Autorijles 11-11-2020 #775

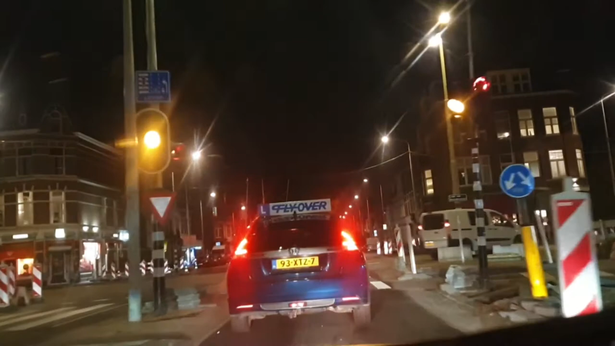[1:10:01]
Ja. Dan gaan we hier toch rechtsaf. Oké. Juist. Weer rechts. En weer links. Ja. Dan sta ik op de tramrails. Daar wil ik niet staan.
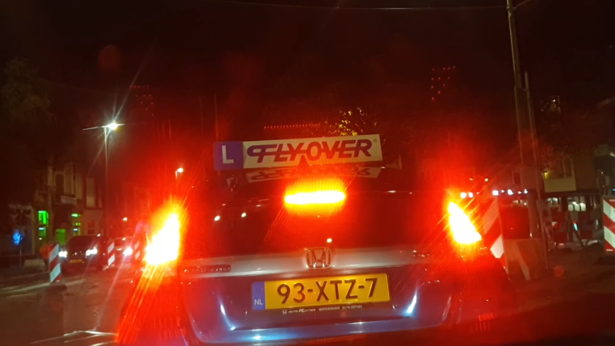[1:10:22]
Het is wel een hele onduidelijke verkeerssituatie zo. Rijden maar. Heel snel. En die rails af. Helemaal goed.
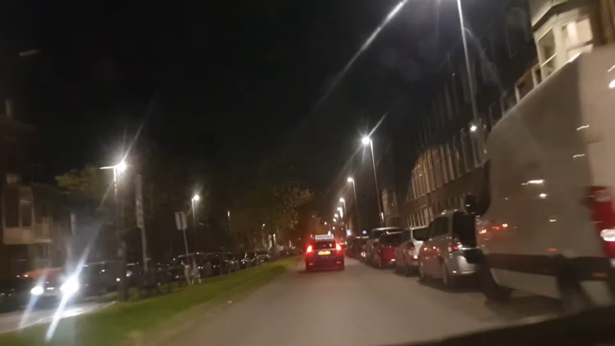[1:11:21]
We weten waar je allemaal geweest bent. Maar dat zullen we straks wel zien. Ja. Bijna een uur en een kwartier onderweg. Een rotonde. Overal en nergens zijn rotondes te vinden.
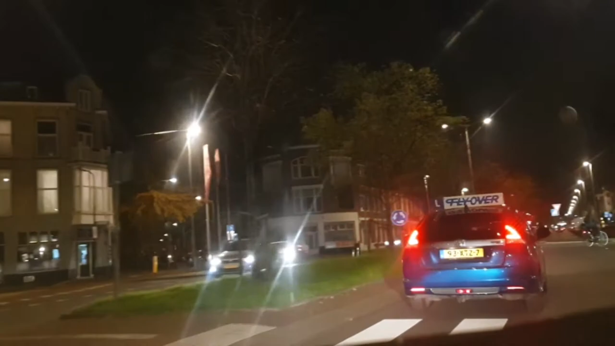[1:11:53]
Maar rond is deze rotonde niet. Ja. En dat mag niet richting heen geven. Rotonde verlaten. Ja. Ja. Ja. Ik zou denken, het is een doorgaande weg. Maar toch is het een rotonde. Een langwerpige rotonde.
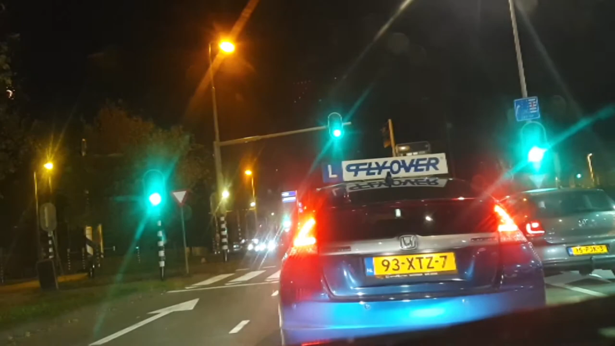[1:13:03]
Dus ik doe zo dat raam wel dicht. Dan hoop ik dat mijn stem goed blijft. Juist, ja. En wat nu weer? Waar zijn wij aanbeland? Nou, op de weg. Maar waar naartoe? Geen idee weer. Ja, daar staat nog verder weer op rood.
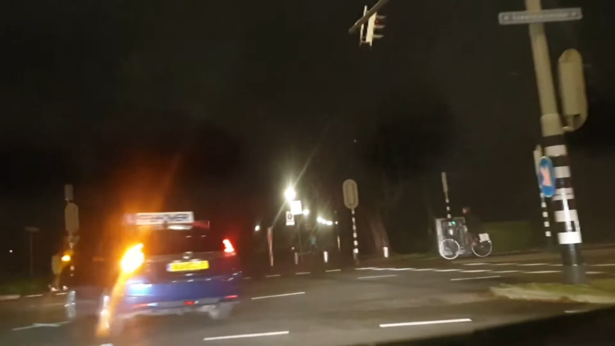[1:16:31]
Ja, ja. Bocht netjes nemen. Helemaal goed. Wat moet dat hier tussen? Dat schiet niet op. Ga je ook even doorrijden dan? Tussen het rammer. Met die sterren in je wagen.